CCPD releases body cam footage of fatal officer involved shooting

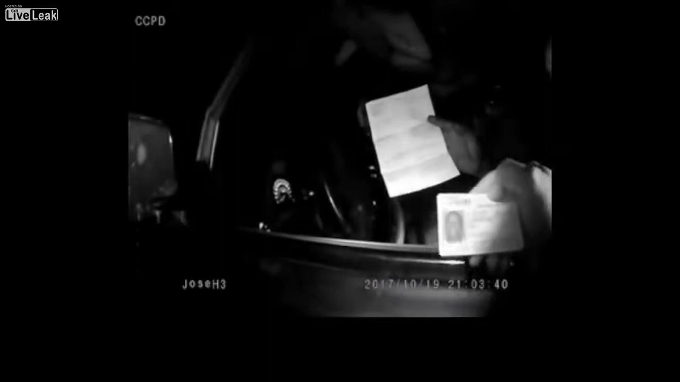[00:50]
I don't know if you still live here or not. In the house of Cleo and Francis, there's going to be a white Dodge pickup. I understand that part, sir, but like I said, you're supposed to have a valid one on you, okay? The whole reason I stopped you is you were in two lanes back here, and your license plate light is out, okay?
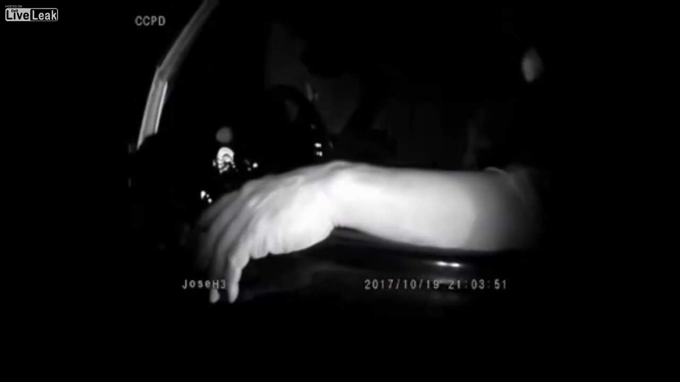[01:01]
No problem. You give me a ticket. Okay. Well, I'm not saying I'm going to give you a ticket. I'm just letting you know why I pulled you over. Okay. Where are you coming from? No problem with it, man. Do what you got to do so I can go home, get some rest, and go take care of my business.
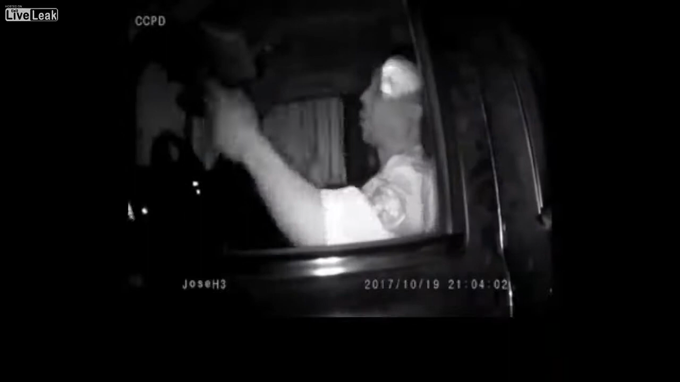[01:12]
Okay. Where are you coming from? Work, man. I got a lot of things going on. If you knew who I was, you understand my situation. I come from the docks. I'm a walking foreman. I'm a Citco. Give me what I got to do, man. I got to keep rolling. Okay, well, I'm in the middle of an investigation. That's why I'm just talking to you. Just talking. Investigation? Yeah, I see. Investigation. Give me some tickets. Give me everything you said I've done. Give me some tickets. They'll throw it out, man. I know them people down there.
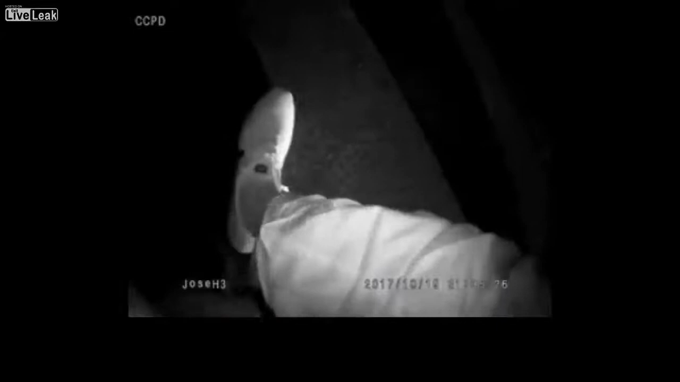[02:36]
A sock, I think. Why are you doing all this, sir? You stopped me.
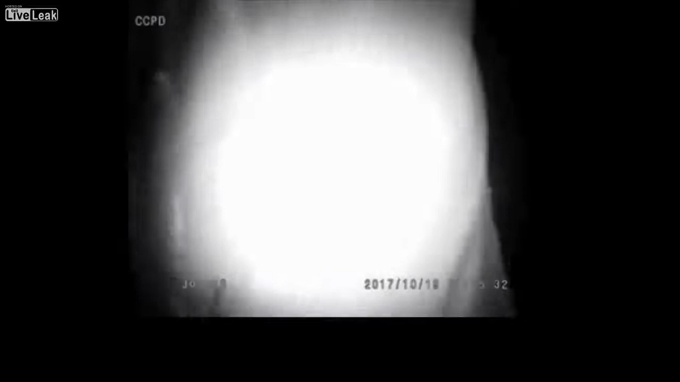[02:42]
Did you say you stopped me from speeding or something? No, sir, I didn't. No, not at all. What'd you say you stopped me for? I stopped you because you were in the middle, you were in two lanes, and your license plate lights out. Come back here for me, okay? Hold on, I'm having you have a seat in my car just for right now until I can verify everything like you said, okay?
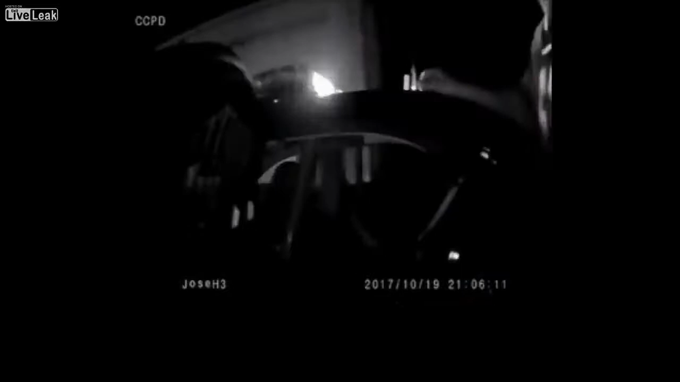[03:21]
I'm not going to have a seat. Okay, that's fine. You don't want to have a seat? Then don't have a seat. Put your hands on your back. I'm going to detain you for now.
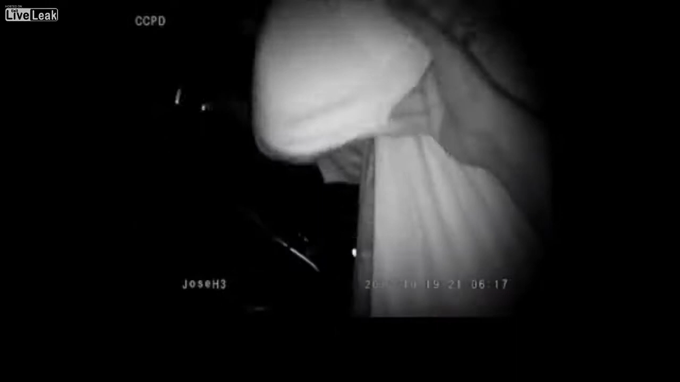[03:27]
No. I'm going to detain you right now. Don't fight me or you're going to get. Don't fight me, man. Hey, man, what's up? I'm not fighting you. That was a 3, 2, 1 more.
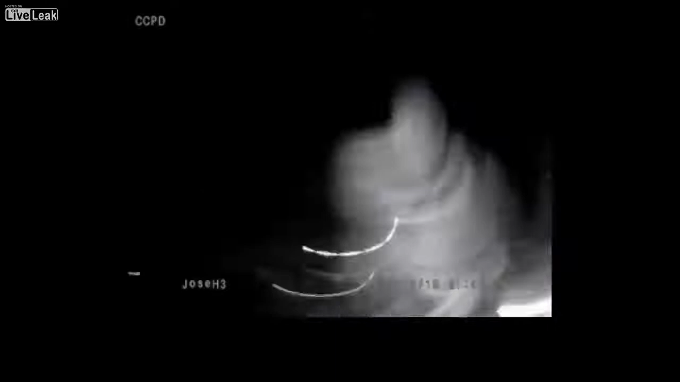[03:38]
Back up, you're going to get tased. Wait, shoot me. Go ahead. Tase me. That was a 3, 2, I got one tase. Get out of the fucking car! He's taking off!
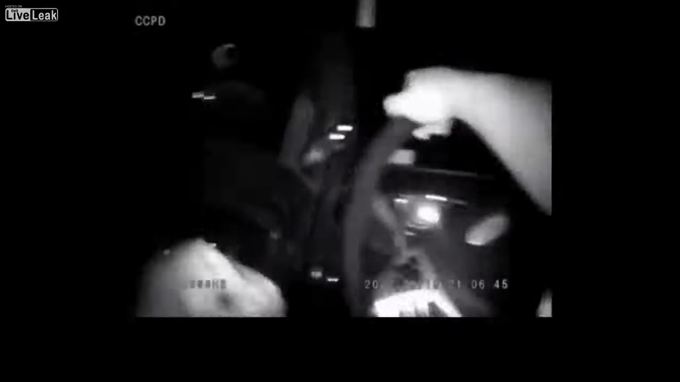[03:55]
Delta 310, he's going down Winnebago.